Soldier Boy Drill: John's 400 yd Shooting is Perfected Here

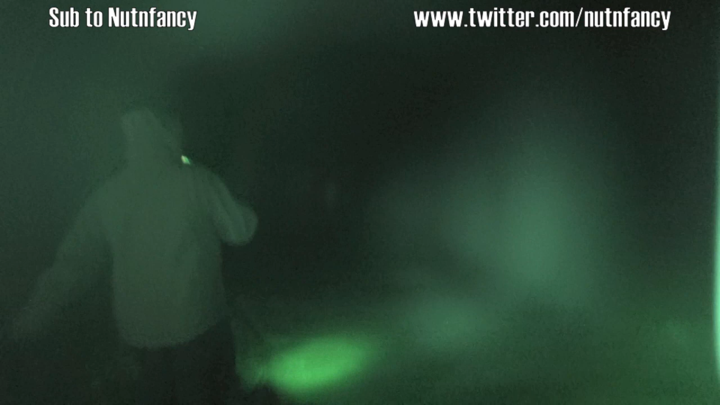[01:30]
Look at how cool that setup is, man.
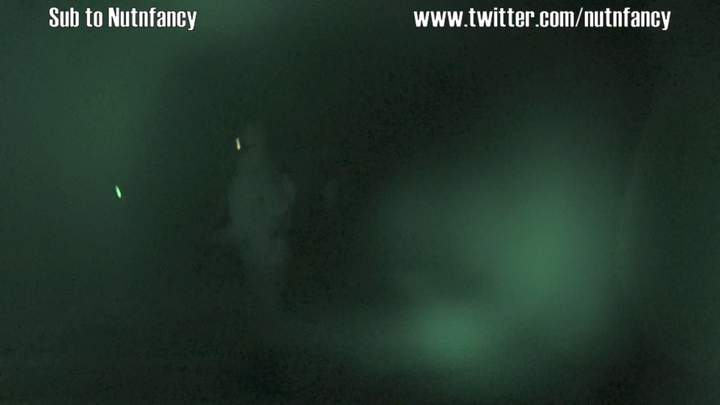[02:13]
This is our schoolhouse. You almost planted it. All right, right side. Go to the cone.
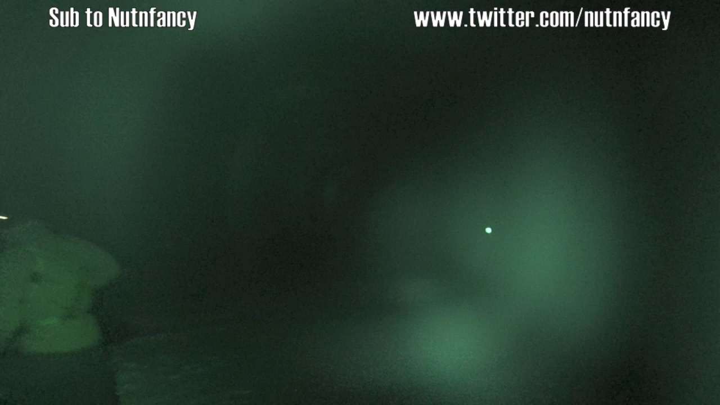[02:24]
Double check your illumination. And how's that power range?
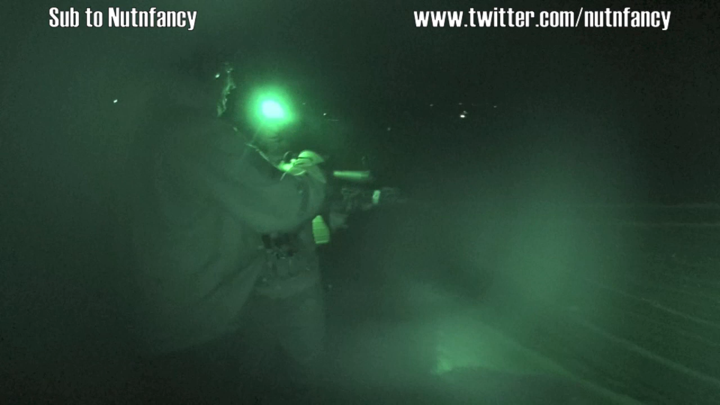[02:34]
Good? It's okay. Okay, cool. Now what I want you to do, hold it further up.
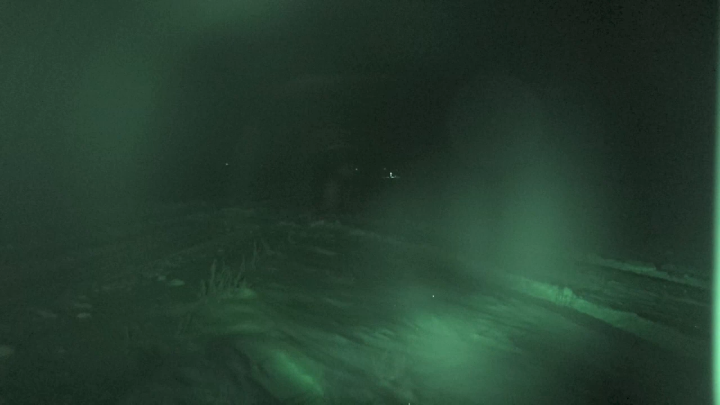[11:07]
How's the illuminated reticle? It turned off.
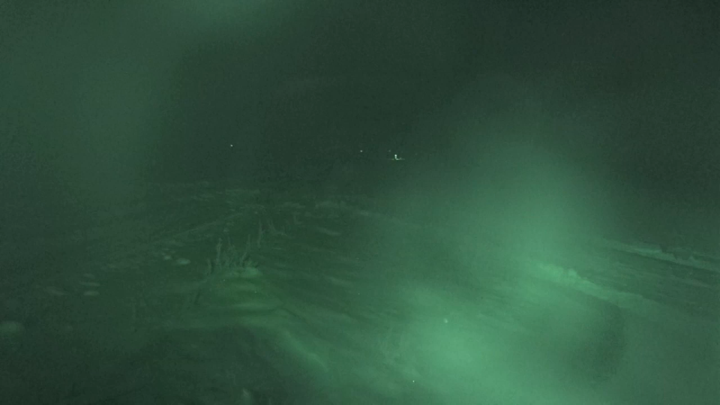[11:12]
It's back on. It keeps coming back on and off? It was off for a minute.
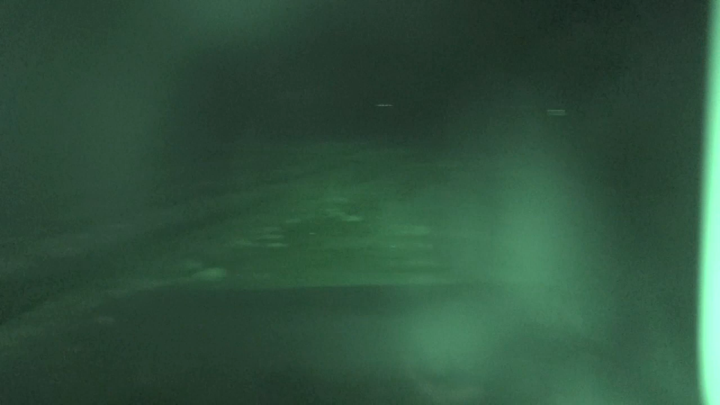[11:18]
It is off? It was. It's back on and off. Okay. That's what I was talking about in my review.